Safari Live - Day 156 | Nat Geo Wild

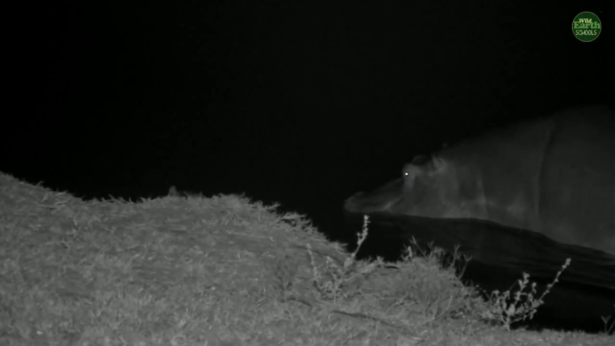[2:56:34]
Here we go. Mom's following it now. Now, Ellie, it's probably, you've asked, why is it wiggling its ears? Maybe there's some insects around. Maybe the water. Maybe it's trying to get it out.
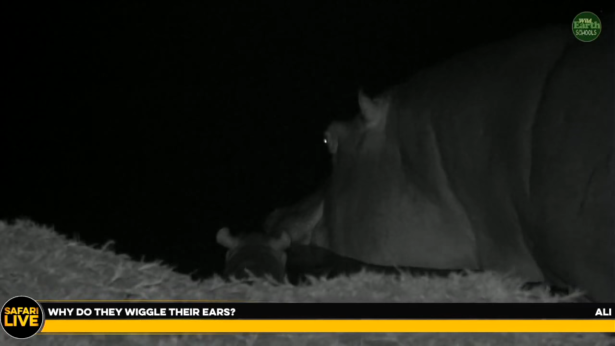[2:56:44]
You know when you get water in your ears, how you jump around on one leg to try and shake it out?
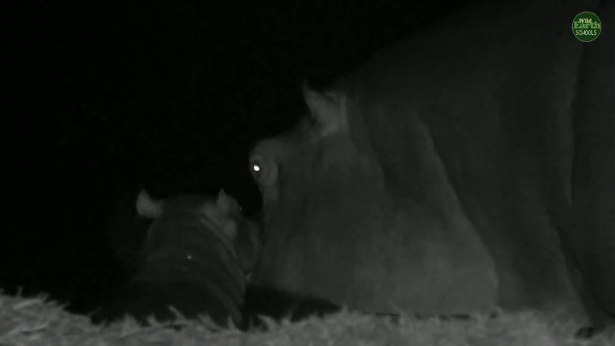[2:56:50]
Maybe that's why it's doing it. But there are also lots and lots of insects around. There's little mosquitoes. There's all sorts of things. So that could be irritating its little ears too. But I think it might be the water. Just shaking off all of that excess water. See, Mom doesn't like it going to the edge. You see how she gets nervous and she says, come on, little one. Come follow me back to the deeper water where it's safer. She doesn't seem to be ready to get out just yet. Oh, precious.
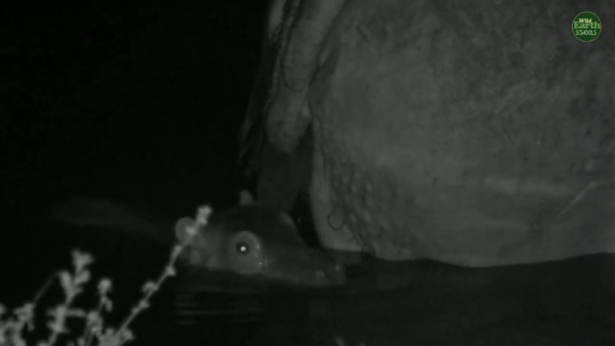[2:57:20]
They got hairy bottoms, though, and hairy tails. Now,
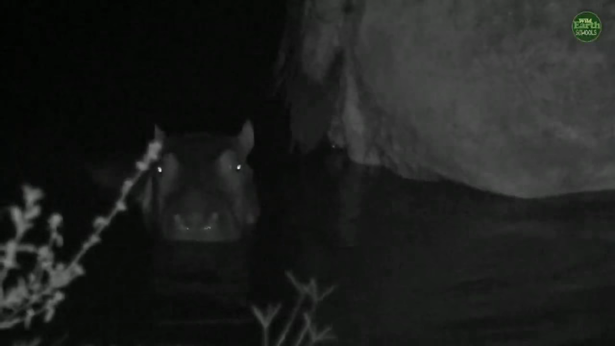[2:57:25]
Kelly, this is a great question.
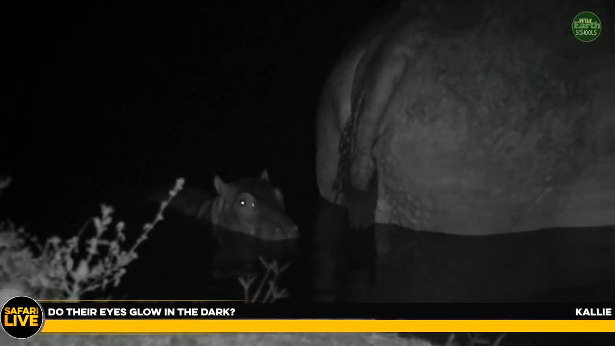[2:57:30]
You've asked, do their eyes glow in the dark? They are, but that's just the reflection. So remember how we said we were using the special light called infrared light or IR light? The animals can't see this wave of light. So it is still a light, and we can't see it either.
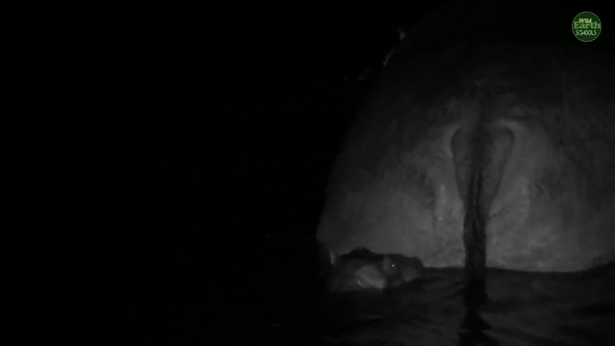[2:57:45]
That's why I just see pitch black out here. But that is that infrared light reflecting off of their eyes. So that's what's creating that.
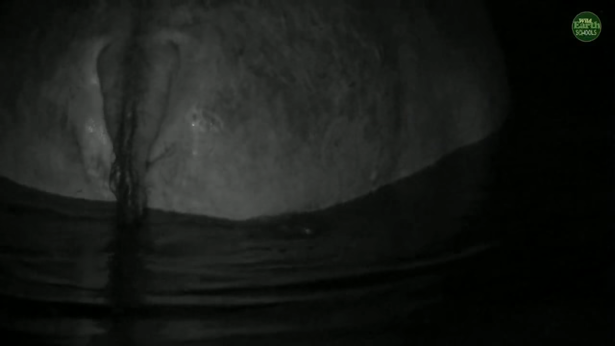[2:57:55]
I'm sure you've seen it with your cats and dogs before. How sometimes it doesn't need to be much light around, but your cat's eyes can still glow.
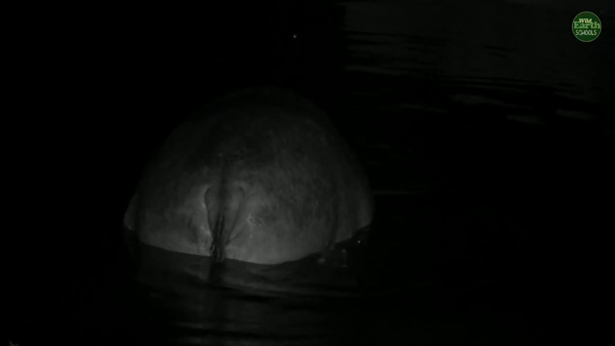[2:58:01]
That's exactly because of that. Whee! Up and down. Bouncing about. Oh, what a sweet little baby hippo. A little potamus. Come on, Mum. You're almost out there. We want to see how large you really are. Oh, who's she chasing? Oh, she just chased another hippo.
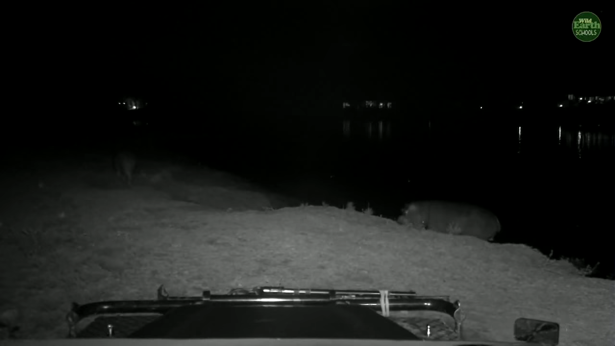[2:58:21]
That maybe that's her other calf. I wonder if that's her older calf,
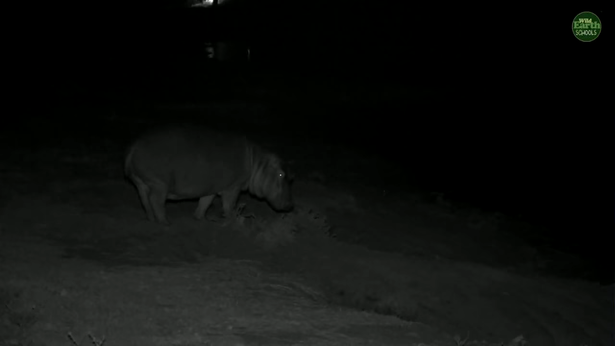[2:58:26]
and she's now got this brand new baby, but that calf doesn't know what to do because it's been living with Mum for the last 2 years or so. See, it's very, very tough. That little one just wants to hang around with Mum, and eventually, maybe this little baby hippo is even newer than we thought. Maybe it's only a few hours old to a day old. Because she doesn't seem to want to have her older calf around at all. She said, no, you wait over there. And she might be like that for a few days.